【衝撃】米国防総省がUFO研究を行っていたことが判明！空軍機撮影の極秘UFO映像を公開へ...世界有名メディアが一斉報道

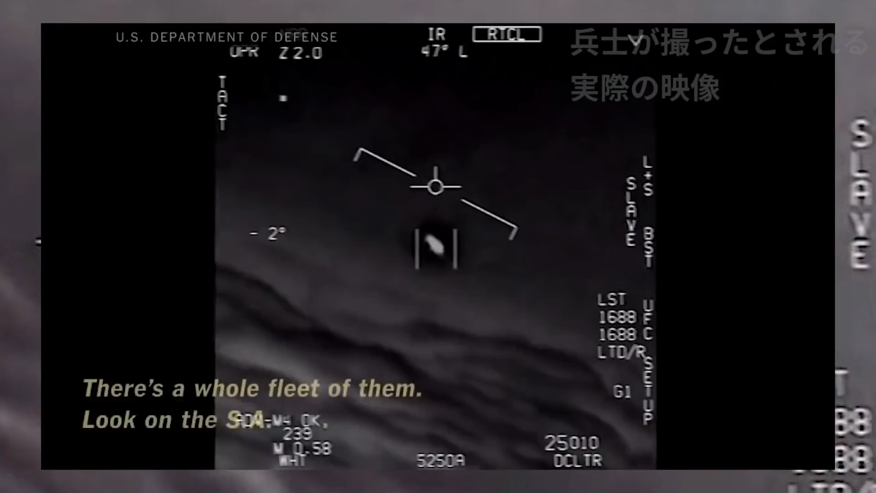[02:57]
Look on the ASA. Oh my gosh. They're all going against the wind. The wind's 120 knots to the west. Oh, I think, dude. That's not our LNS though, is it? It's not. That is the LNS, dude. Well, if there's like... Look at that thing!